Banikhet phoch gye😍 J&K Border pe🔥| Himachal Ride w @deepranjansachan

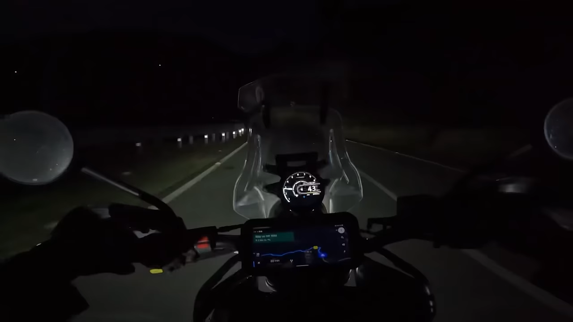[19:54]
ਤੋ ਜਹਾਂ ਵੀ ਹਮਾਰਾ ਸਟੇ ਹੈ ਨਾ, ਵਹਾਂ ਪੇ ਪੂਲ ਵੀ ਹੈ, ਸਵਿਮਿੰਗ ਪੂਲ। ਤੋ ਅਗਰ ਤੈਰਨੇ ਕੋ ਮਿਲ ਗਿਆ ਤੋ ਮਜ਼ੇ ਹੀ ਮਜ਼ੇ, ਪਰ ਮੈਂ ਬਾਲ ਨਹੀਂ ਭਿਗੋਣਾ ਚਾਹਤੀ ਯਾਰ।
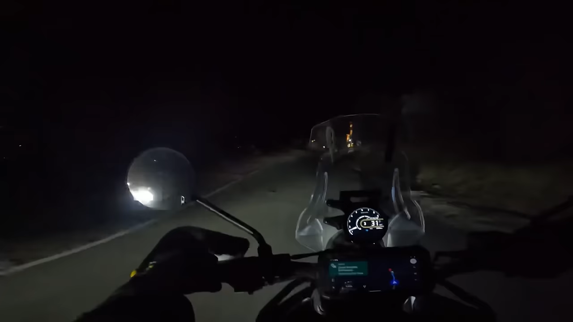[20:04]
ਯਾਰ ਪਹੁੰਚ ਗਏ ਆਪਣੇ ਹੋਮ ਸਟੇ ਪੇ, ਫਾਈਨਲੀ ਵੀ ਹੈਵ ਰੀਚਡ, ਦਿਸ ਇਜ਼ ਦ ਸਟੇ।
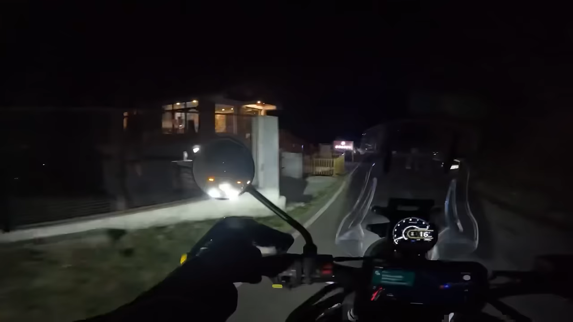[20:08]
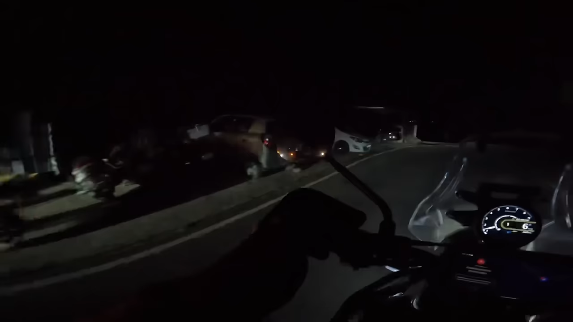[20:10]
ਯਹਾਂ ਪੇ ਰੁਕਣਾ ਹੈ ਹਮਕੋ, ਯਹਾਂ ਪੇ ਲਗਾ ਦੇਤੇ ਹੈਂ, ਏਕ ਬਾਈਕ ਤੋ ਹੋ ਜਾਏਗੀ ਪਾਰਕ।